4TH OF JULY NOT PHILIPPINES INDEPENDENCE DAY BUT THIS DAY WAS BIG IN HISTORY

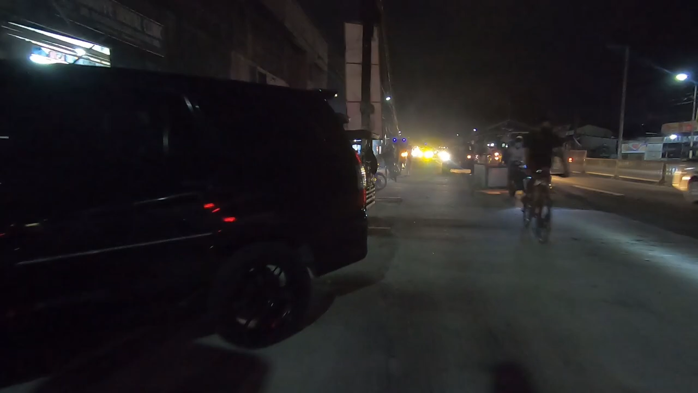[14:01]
And, uh, not a whole lot of, uh, vendors are out.